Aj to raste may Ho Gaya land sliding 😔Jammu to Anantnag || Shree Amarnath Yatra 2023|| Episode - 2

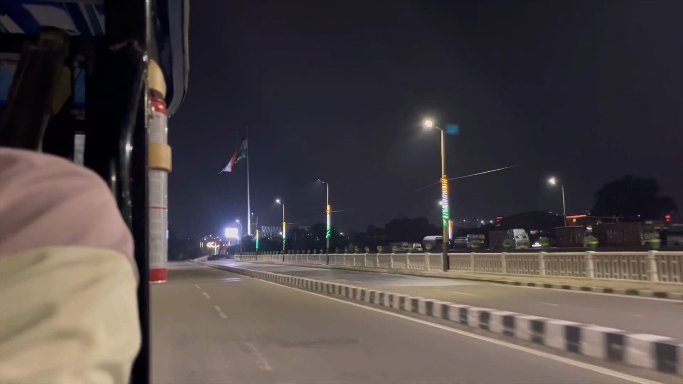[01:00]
जम्मू में हम लोगों का स्वागत हुआ चेकिंग से, और इधर देखिए इंडिया का फ्लैग फिर से दिख गया, बहुत बढ़िया लग रहा है।
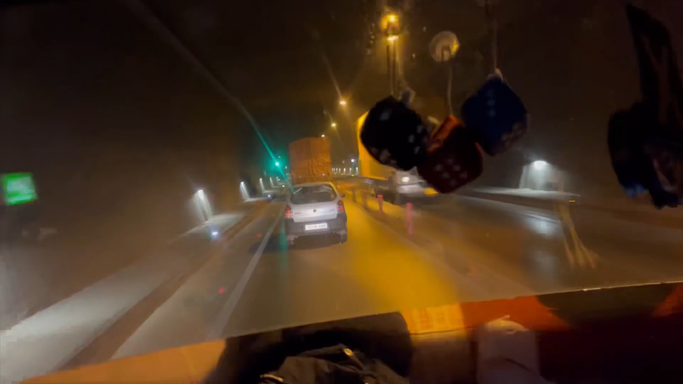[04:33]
तो भैया बोल रहे हैं कि 9 किलोमीटर का टनल है, 9 किलोमीटर ख़त्म, अभी टनल से निकल रहे हैं।